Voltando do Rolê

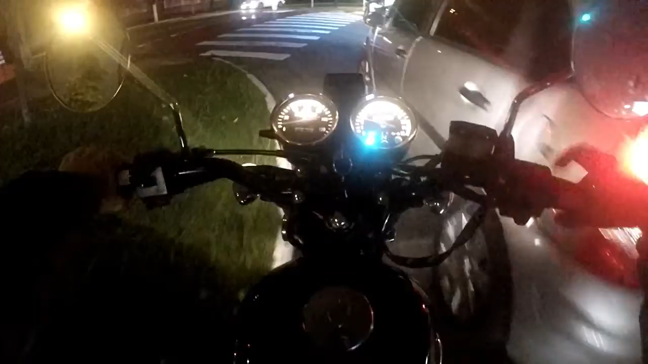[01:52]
Olha o que tá Olha o que tá aqui Piloto filho Piloto Piloto Piloto Que isso é louco Ficar esperando ele é embaçado É embaçado
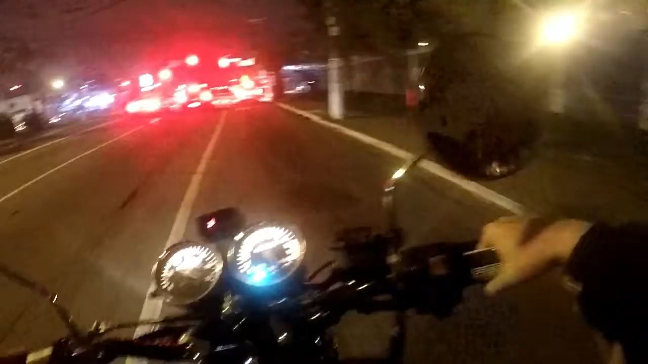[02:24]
Até abrir e demora Meio século Não sei se esse motor que é louco Vai aparecer aqui Ah ele curtou que nem um louco Vou esperar rapaziada 18 graus 11 e 10
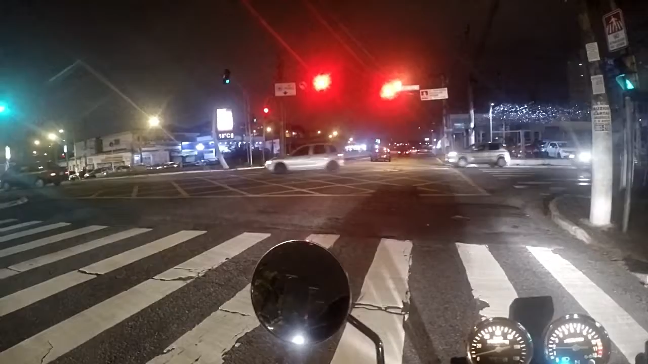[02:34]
Só vamo abrir o sinal Olha o que não Corta baixo e sai
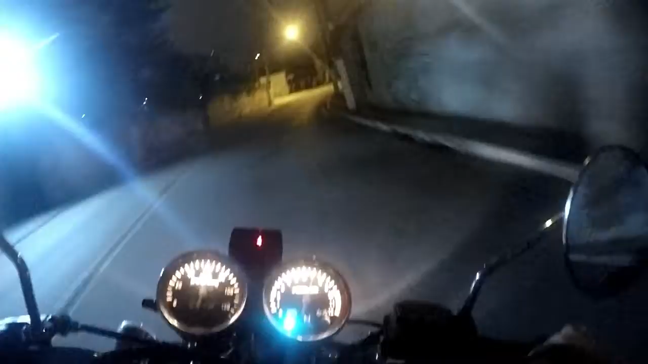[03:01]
Olha o subindo no baluto Nossa menina